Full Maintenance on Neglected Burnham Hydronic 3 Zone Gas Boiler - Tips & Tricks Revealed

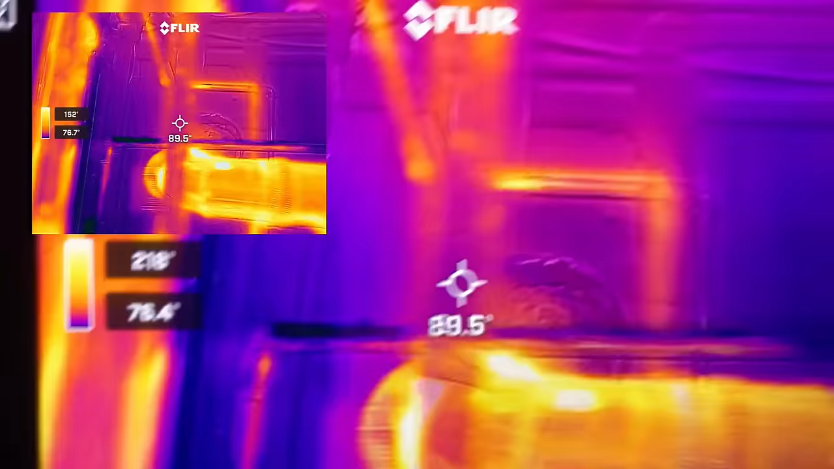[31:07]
And I know someone's gonna comment about it,
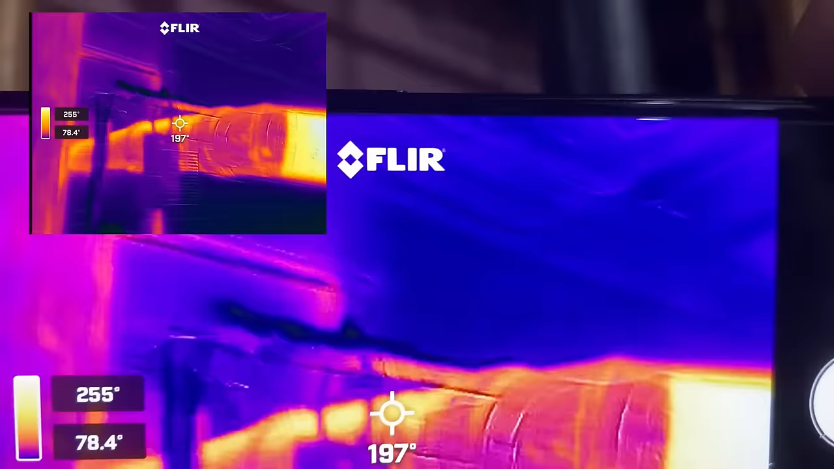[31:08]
but the copper pipe is not resting on the flue.
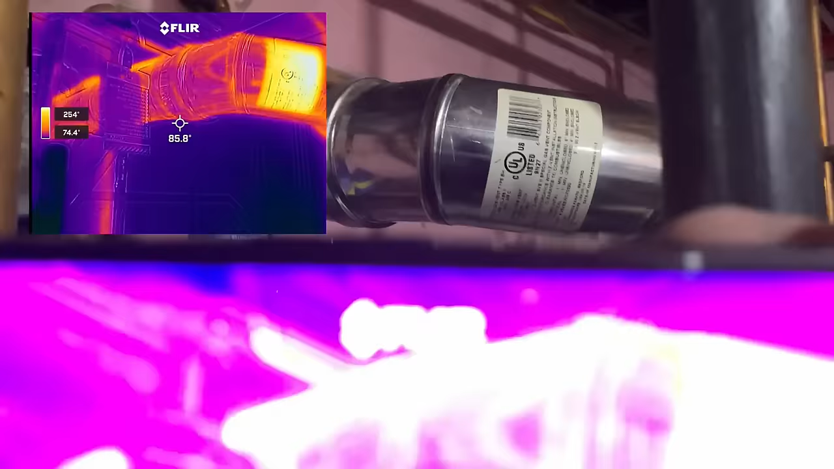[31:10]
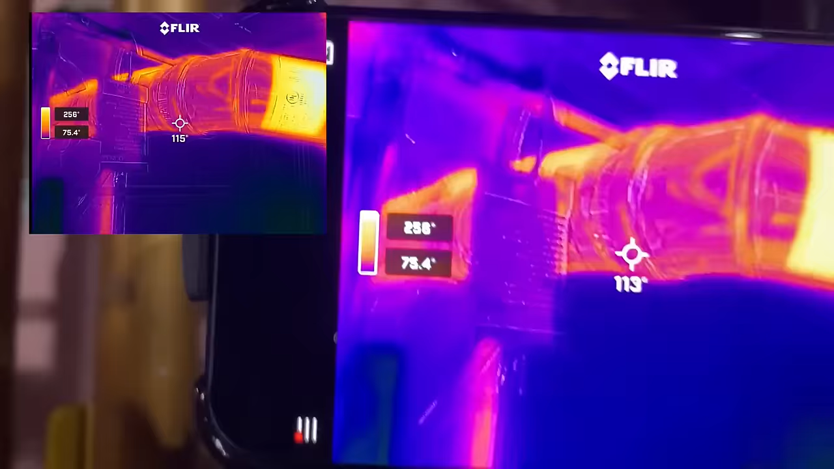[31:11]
There is about a half of an inch gap right there.
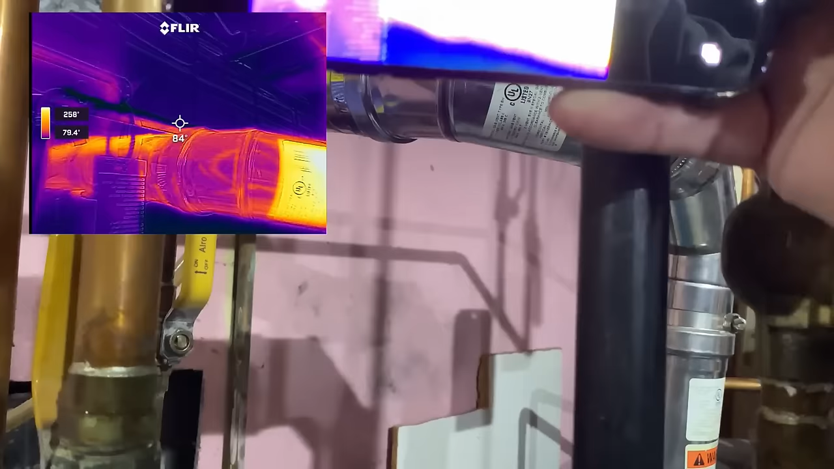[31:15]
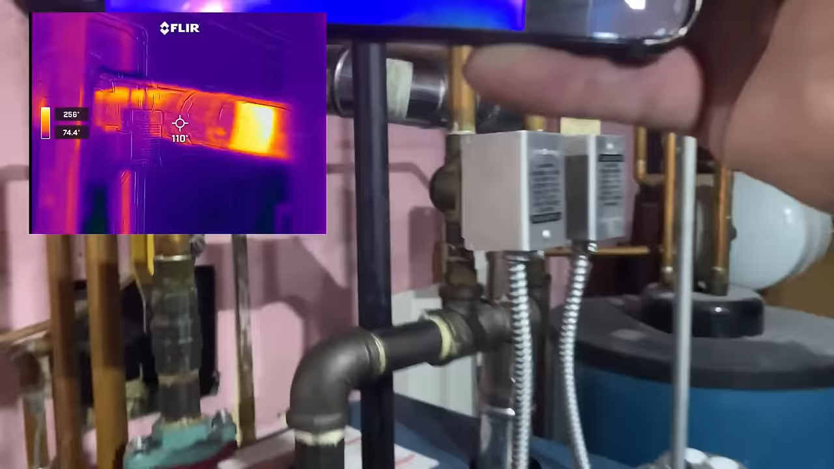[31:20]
Okay, so there's the full picture.
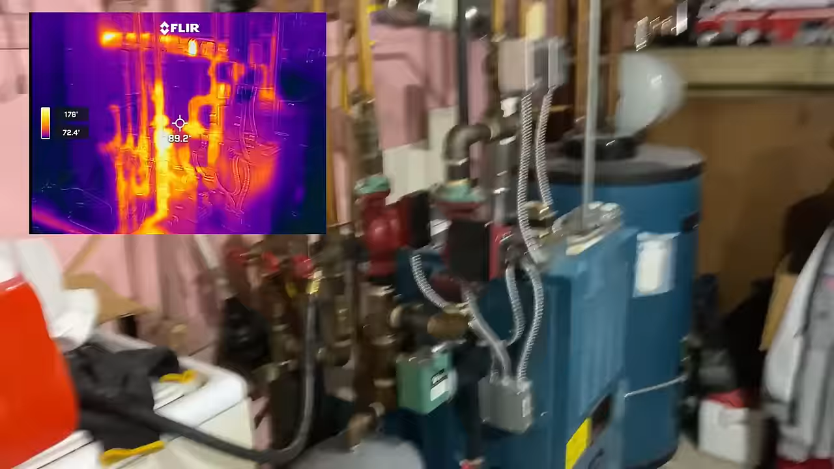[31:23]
Let's take a look at the water heater.
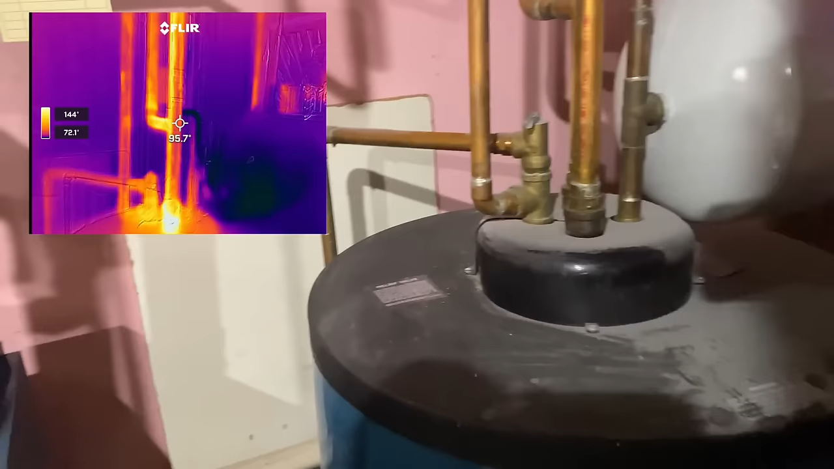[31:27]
So the pipe that has the expansion tank, that's our domestic cold water inlet.
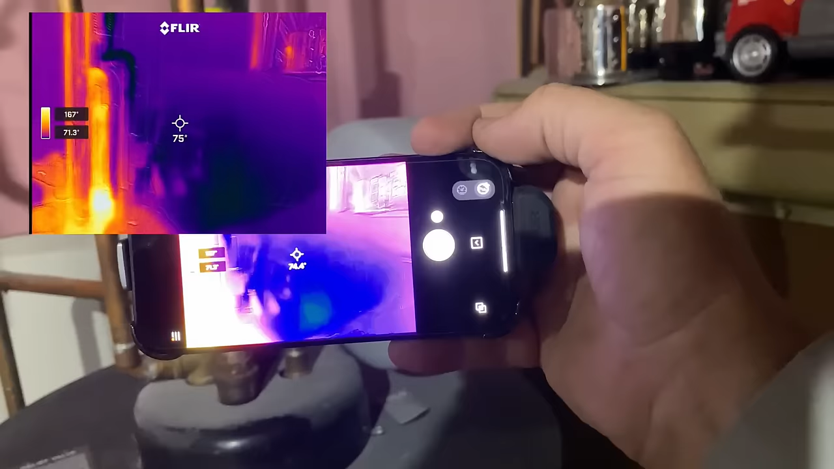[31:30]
The one with the pressure reducing valve, sorry, the relief valve, that's our domestic hot water outlet.
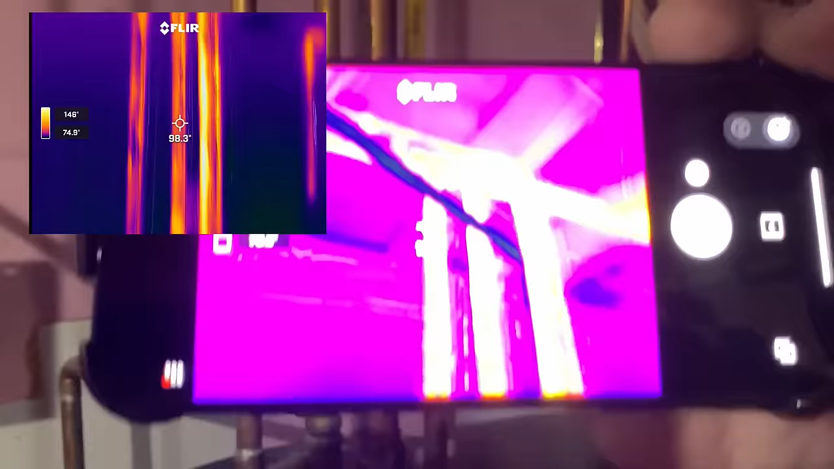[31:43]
And then we have our two supply and return from the boiler.
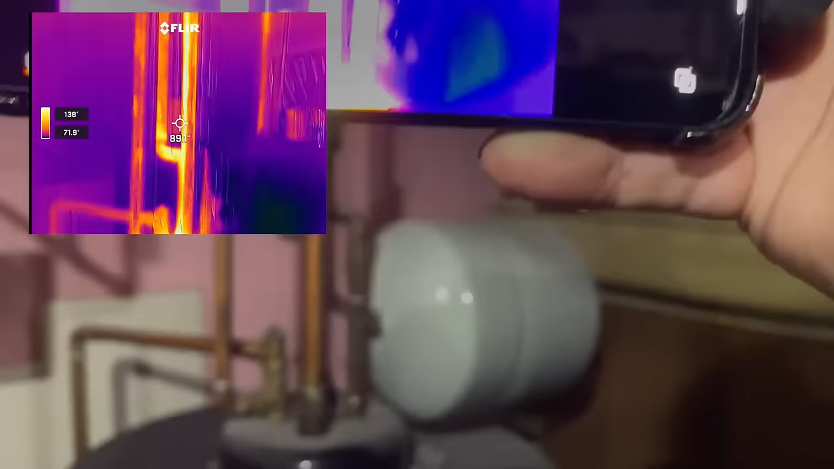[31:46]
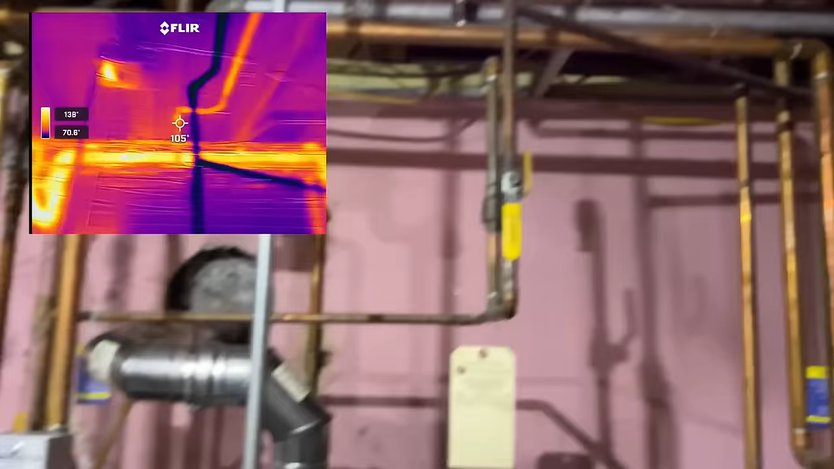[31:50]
And then let's not forget about our leak that we have right there.